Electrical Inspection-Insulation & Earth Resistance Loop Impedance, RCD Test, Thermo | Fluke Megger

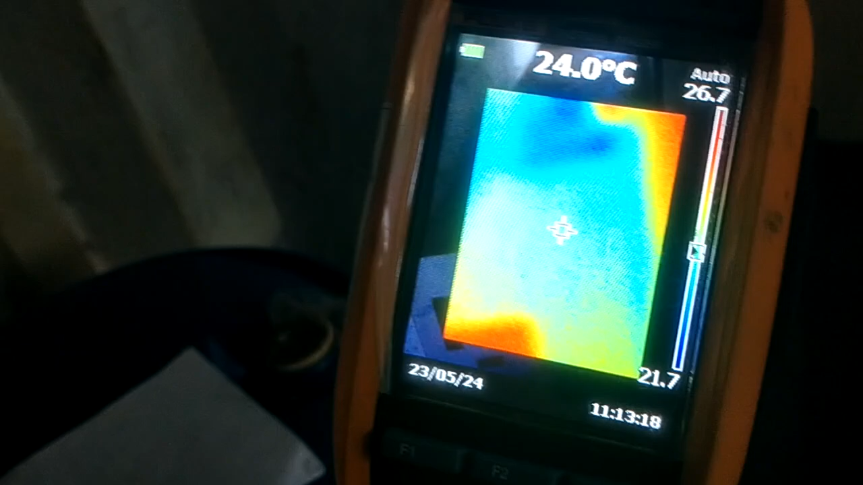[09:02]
On screen: spot 24.0°C
That's the model of the camera.
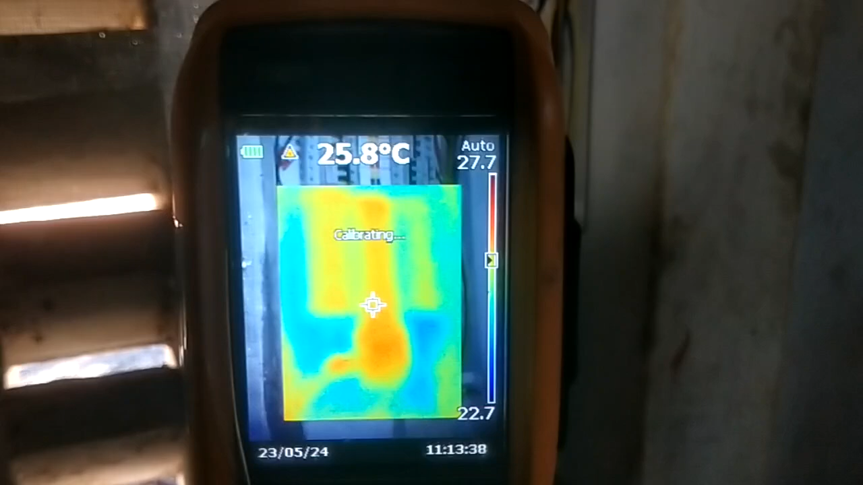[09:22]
On screen: spot 25.8°C
And this is how, so we'll scan for any hotspot that is there.
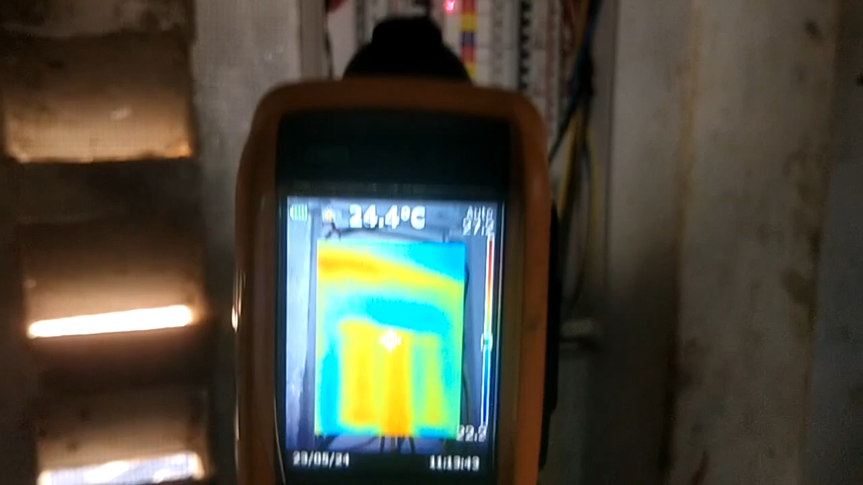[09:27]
So in this case, we don't have any hotspot.
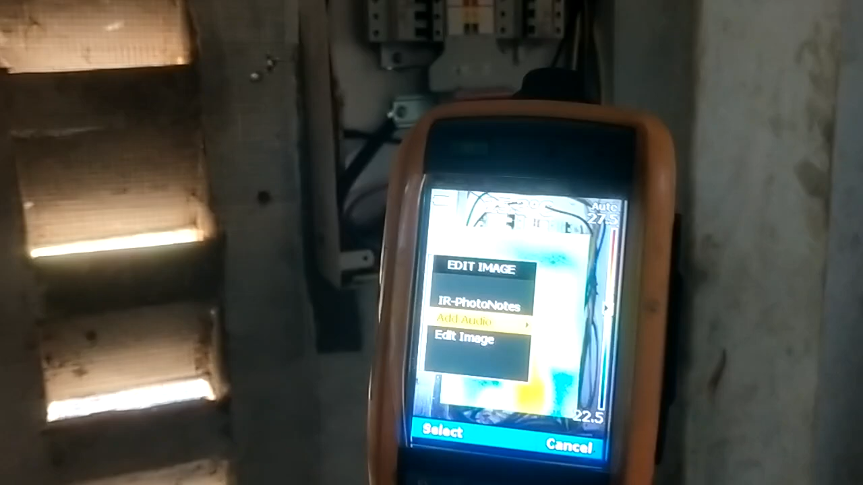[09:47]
We do the, we do thermographic inspection, sorry. Thank you. What is important here?
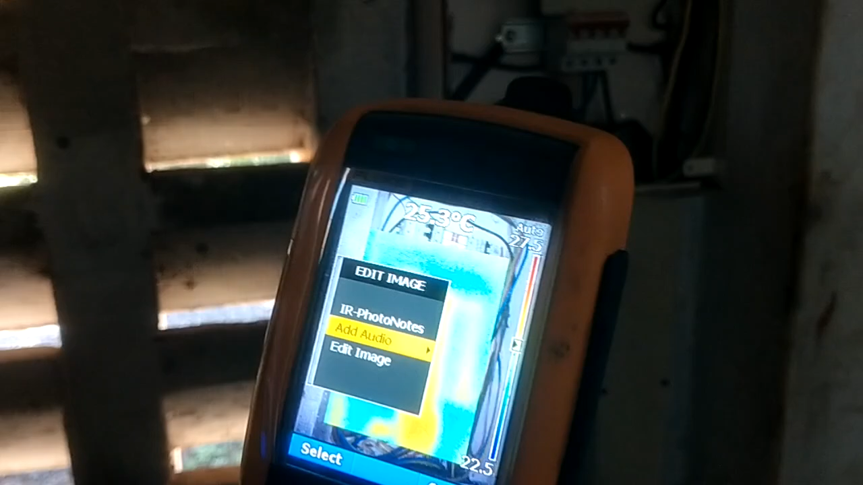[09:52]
So what is important here is, it's the temperature difference.
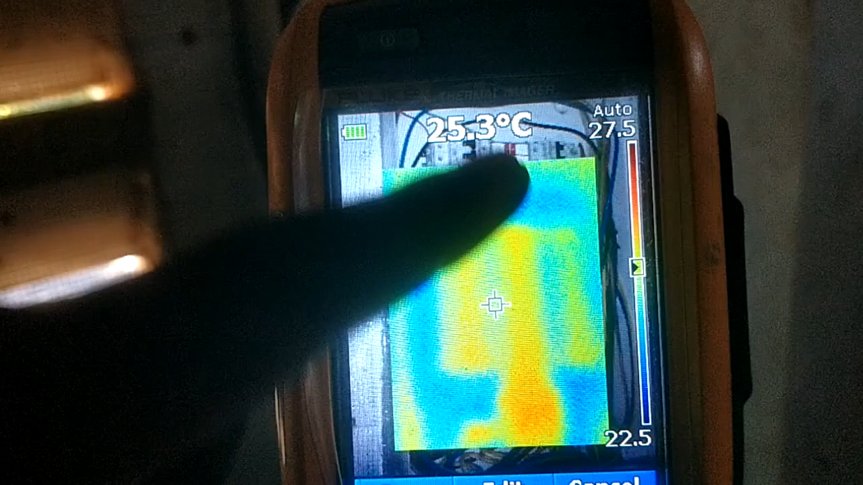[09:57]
On screen: spot 25.3°C
We can see 27.5 is the highest and 22.5 is the lowest. So the temperature difference shouldn't be very high. We have categories of temperature difference. So the higher the difference, it means the more severe that hotspot is.
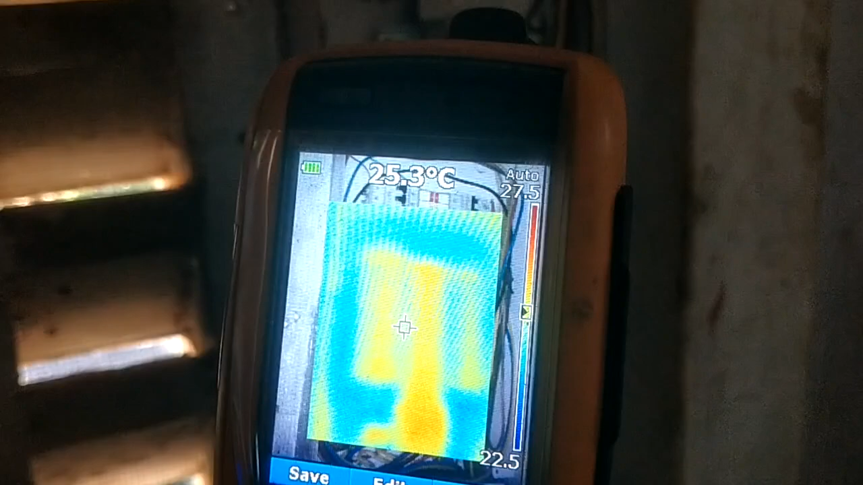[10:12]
On screen: spot 25.3°C
So we have a chart that we do use to compare the temperature variations.